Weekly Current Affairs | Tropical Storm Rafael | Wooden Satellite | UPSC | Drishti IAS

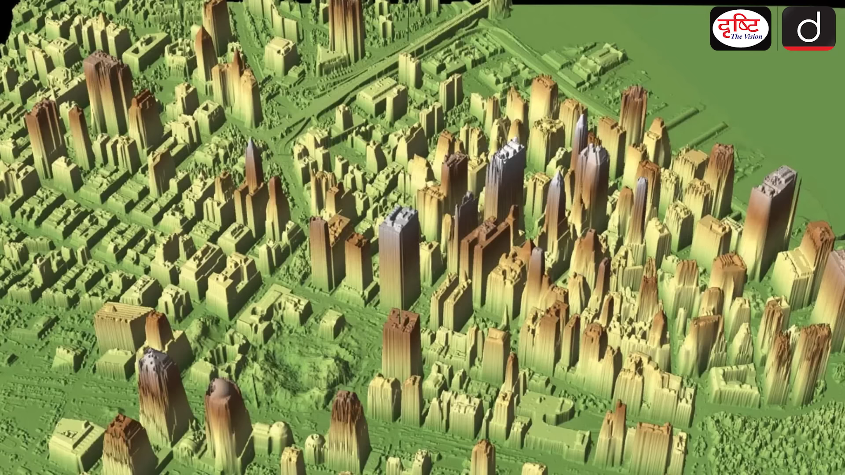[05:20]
स्� खोज में लिडार तकनीक का उप्योग किया है बतादें कि कई लिडार यानि लाइट डिटेक्शन
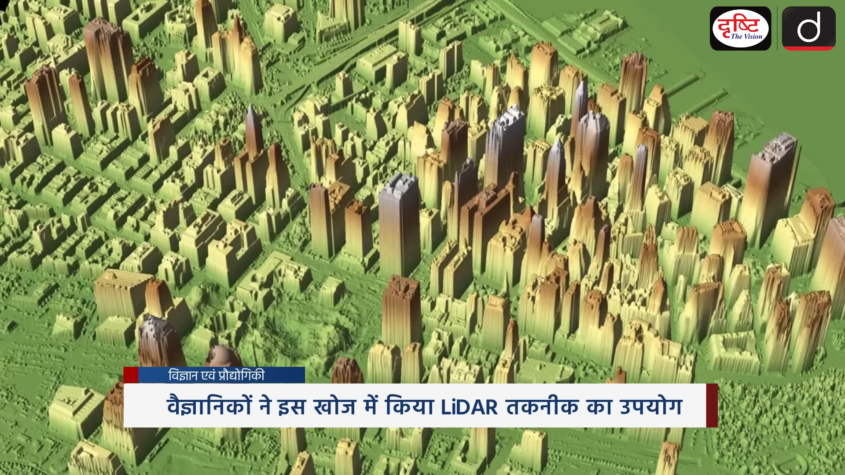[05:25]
एंड रेजिंग एक रिमोट सेंसिंग तकनीक है जो लेजर प्रकाश के स्पंदन का उप्योग करके सतह की उचाई और अन्य विशेस्ताओं का सटीक